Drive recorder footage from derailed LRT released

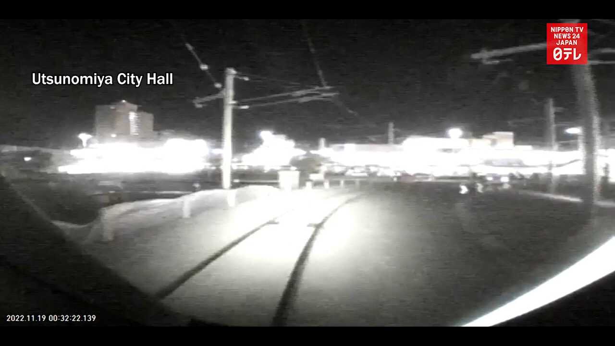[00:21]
The drive recorder footage shows the train passing the point for the up-and-down line transfer and then going straight ahead just after approaching a right curve.